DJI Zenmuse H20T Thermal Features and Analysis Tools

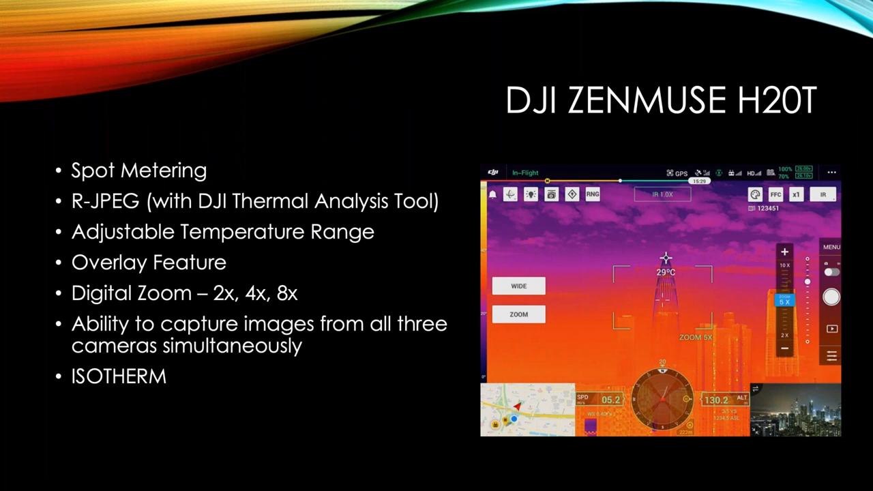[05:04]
On screen: spot 29°C
You can mix and match what you want it to capture when you hit the shutter. And there is an isotherm setting. So you can adjust your ranges and do temperature alerts and some other cool things. So we'll show how all that stuff works as well. Now we'll talk about the color palettes. There's a handful of different color palettes you can choose from. The White Hot, Black Hot, Rainbow One, Iron Red, Arctic, Bulgarite, Hot Iron, Rainbow Two, Tint, and Medical. And when you click on the palette icon at the top of the screen there, you can see it highlighted in blue.
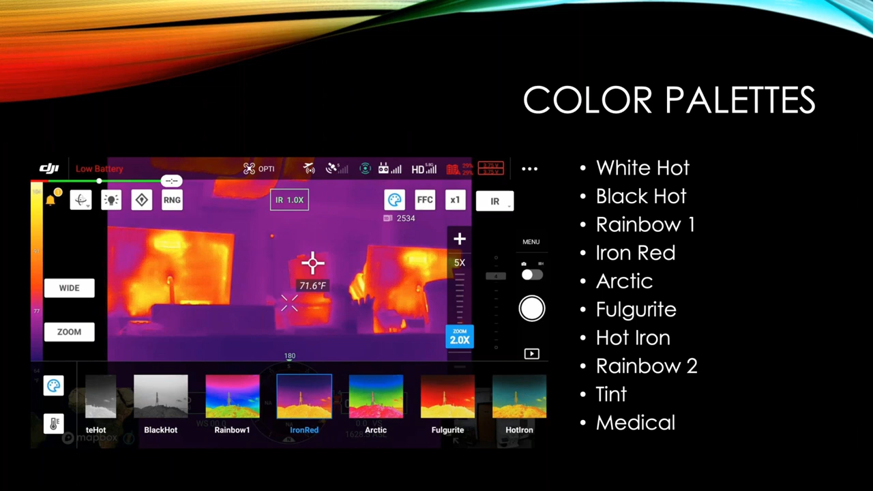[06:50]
On screen: spot 71.6°F
You kind of need to try them and see what works best for how you're using it and what stands out best for you when you're running your missions. So it's nice that there's a handful of different options available here. The split screen mode is just really that. It splits the screen between the thermal and the same type of field of view with the RGB camera. So you can see side by side. And this is definitely helpful in a daytime mission where you actually have enough light to see something on the daylight camera.
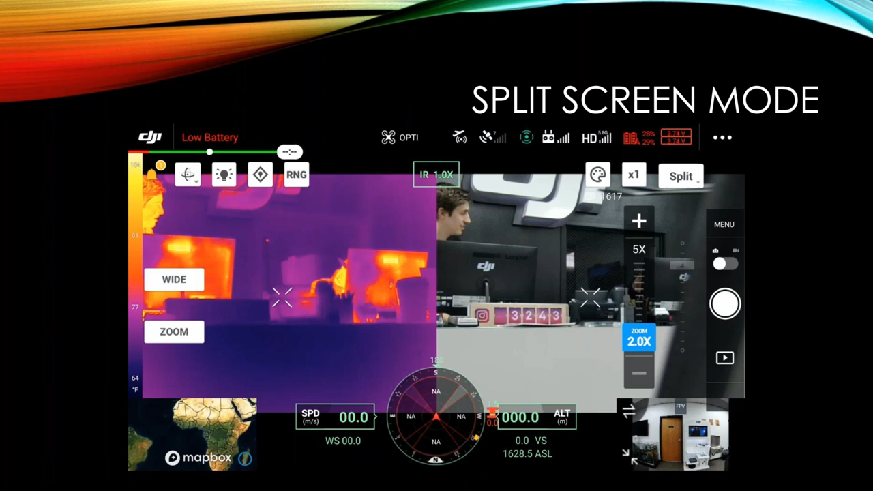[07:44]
So wherever the camera's pointing, that's where the spotlight's pointing. So very handy feature for that. If it's at night and you don't have the spotlight, well, then the split screen is probably fairly useless if it's too dark to really pick anything up on that. Let's talk about isotherm. So that's the second icon when you hit the palette. This allows you to set a range of temperature. And I'll just go ahead. There's a little video here of how this works.
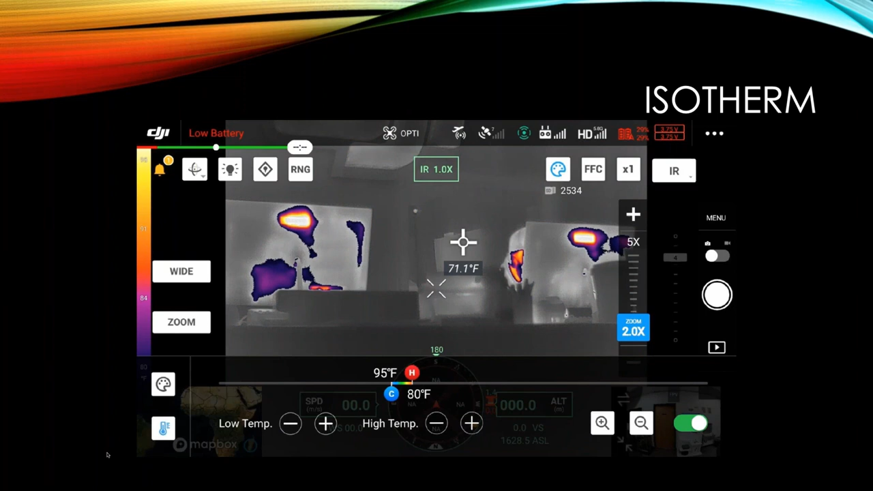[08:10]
On screen: spot 71.1°F
So I can adjust the cold temperature and the hot temperature. And it's only going to highlight the stuff that's within that temperature range.
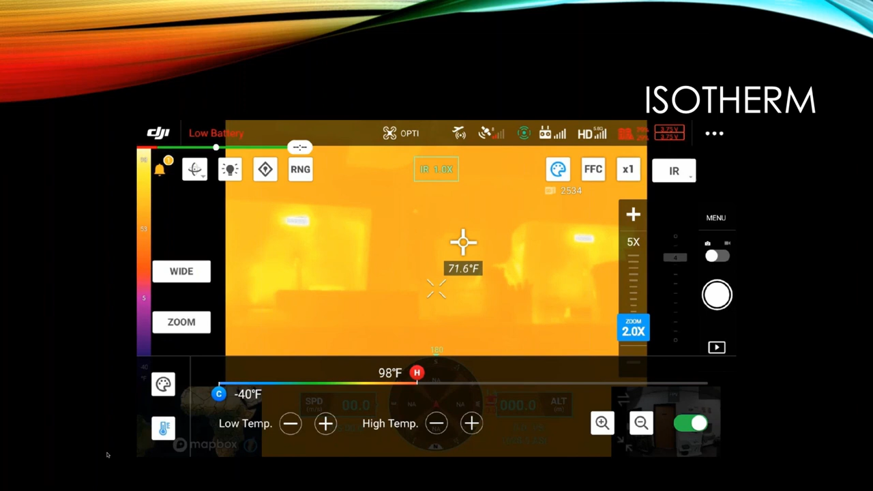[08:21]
On screen: spot 71.6°F
So this can be really handy in search and rescue missions where you can set it to plus or minus, you know, five or 10 degrees of body temperature.
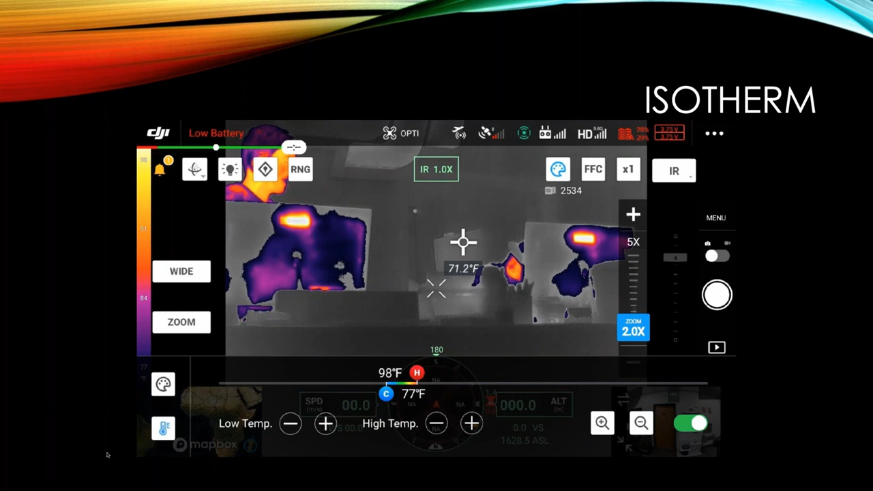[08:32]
On screen: spot 71.2°F
And it will make it a lot easier for that color range to really pop out on the screen. If you're doing inspection work, utility things, you would probably set that within the specs of whatever you're shooting. So if you're doing like a power line transformer and you really need to know if it's outside of specifications, like it's running way too hot, but then you'd set that hot side to either below that threshold and then it's going to light up like this.
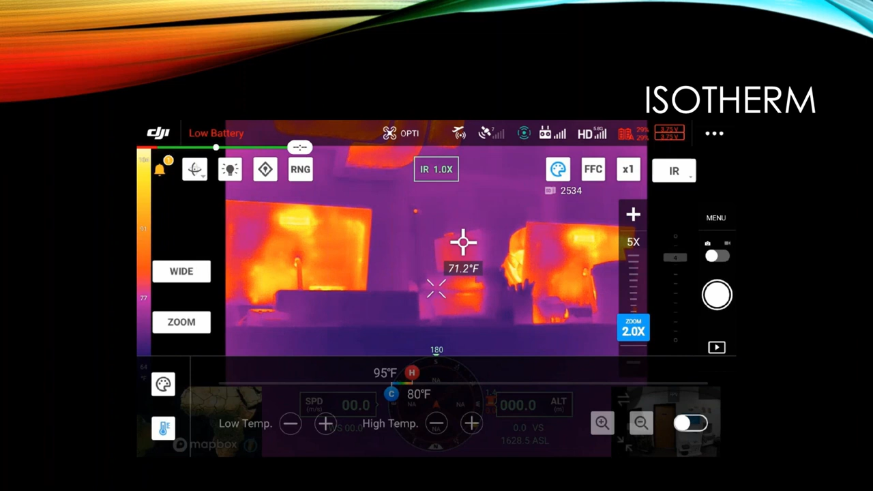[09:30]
On screen: spot 71.2°F
But it is a super, super handy feature that can really help highlight those things that you're looking for. here. Go to the next slide, please. There we go. Okay. Oh, there we go. One too many. So the temperature box is another pretty cool feature where you can draw a box on the right on the screen. You just drag a box along. And inside the box, what you see is the red and blue dots, the red being the hottest spot in that frame and the blue being the coldest spot in the frame.
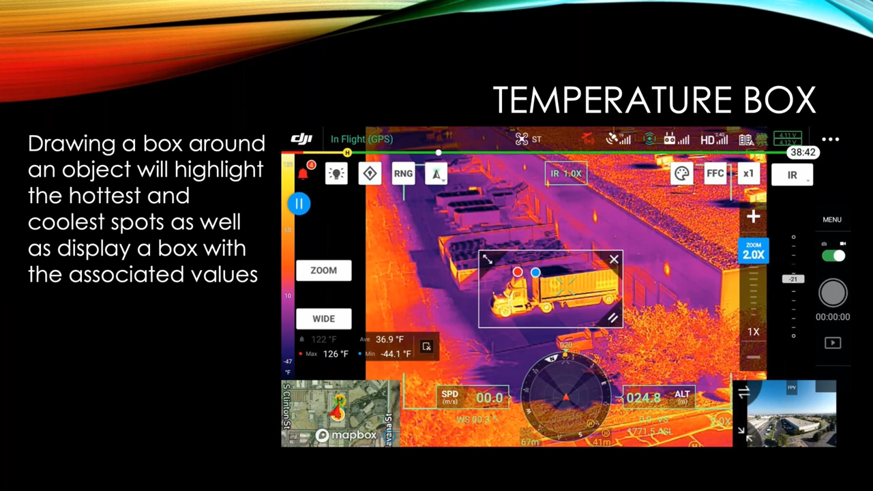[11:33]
On screen: max 126°F, min -44.1°F
within that temperature, that, that temperature that you've selected, you'll get an alert. So right now I have it set to 88 degrees. And this is being weird today. Go ahead and play this. So I'm going to expand that box by clicking the icon in the upper left hand corner. So it takes up most of the screen. And as I move the camera, you can't hear it,
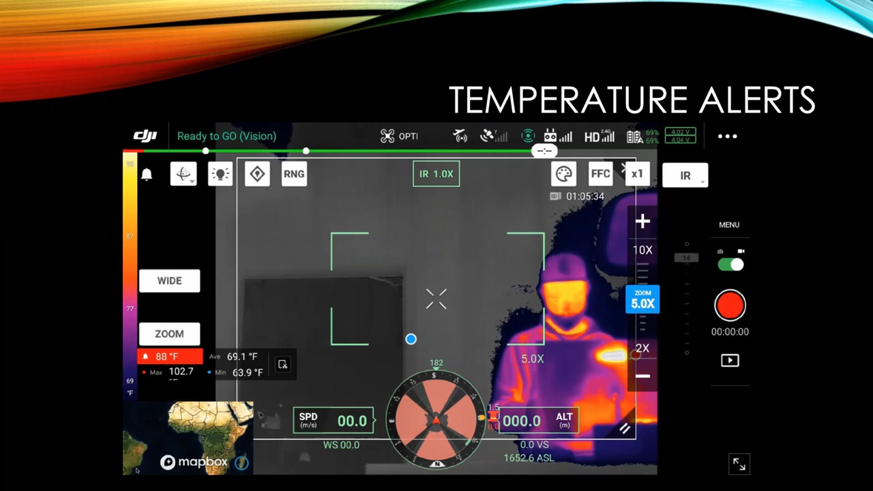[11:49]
On screen: min 63.9°F
but it started beeping quite loudly. If I turn it up, I'm going to get echo from my screen. So that's not going to work too well, but it'll be beep, beep, beep, beep, beep, beep, beep. So, you know, audibly that it was in that temperature range. So again, for a search and rescue, you would set that temperature range right about body temperature. And if that temperature comes into the screen, then it will alert you.
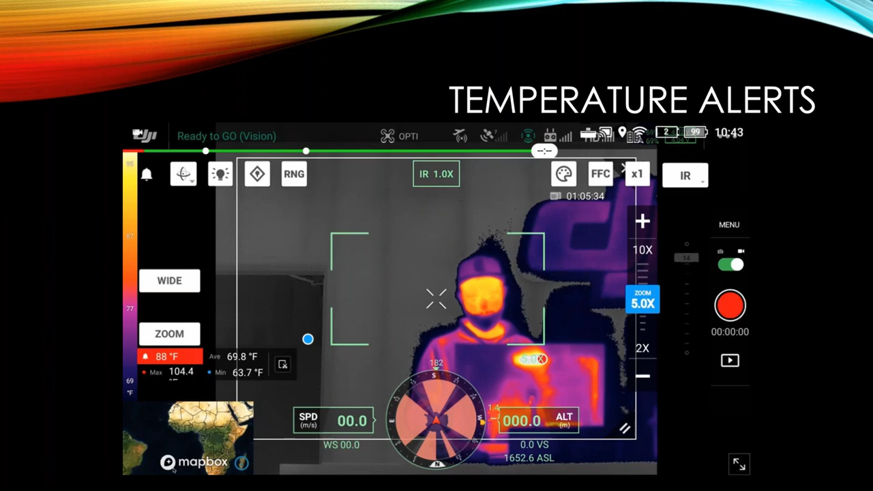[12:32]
On screen: min 63.7°F
So can make flying rescue and search missions a lot easier because you're, you're getting this another point of feedback that can help tell you that there's something on screen that you should be paying attention to. Now to set this, we go into our menu options under the little wrench icon, go to temperature alert.
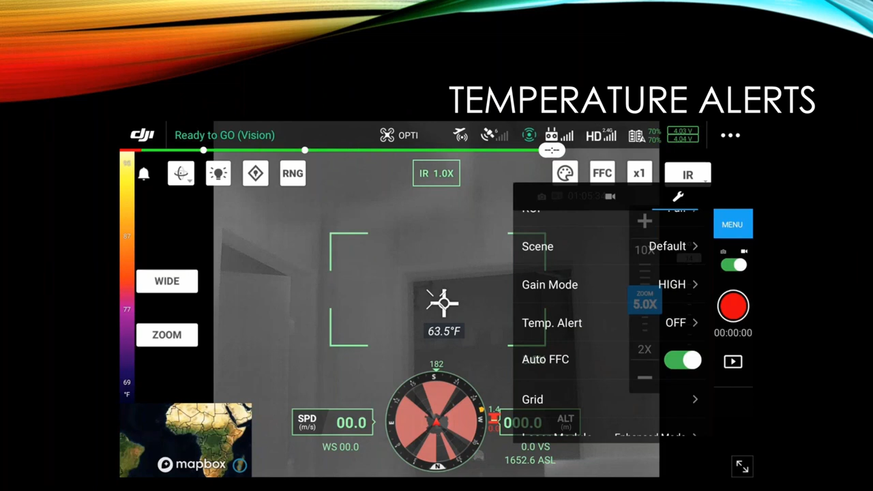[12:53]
On screen: spot 63.5°F
And we're going to set the threshold. So that's going to be the minimum temperature that's going to set off the alarm. And we're just going to enable it. So pretty simple to get this turned on. Now, if you are using an H20T today, and you go in to your menu options here, and you don't see some of these settings like scene, gain mode, temperature alert,
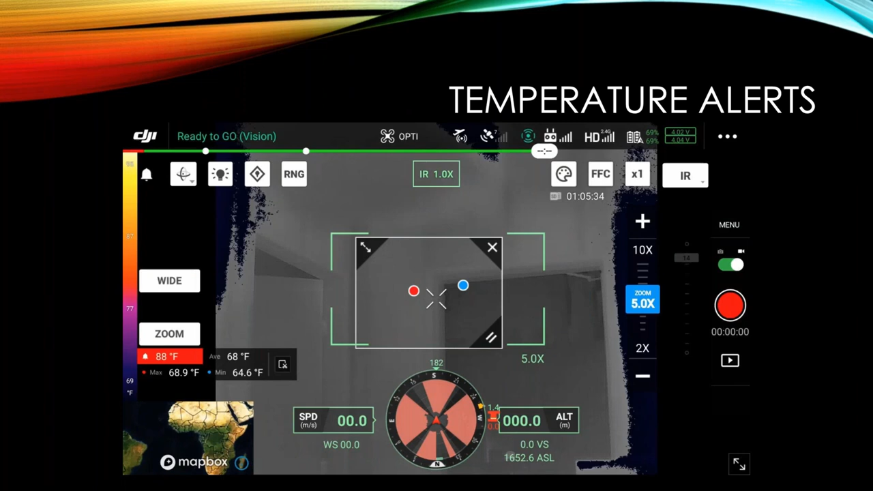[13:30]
On screen: max 68.9°F, min 64.6°F
auto FFC, if you're not seeing those, yeah, this is a bug in the pilot app right now. And the way to solve that is to force quit the pilot app and relaunch it. And sometimes you have to do it a couple of times before those settings show up. DJI is aware of this and says it will be fixed in the next version. So hopefully anyone watching this in the near future won't have that problem. But if you are having the problem where these settings are not showing up, what you do on the smart controller is you push on the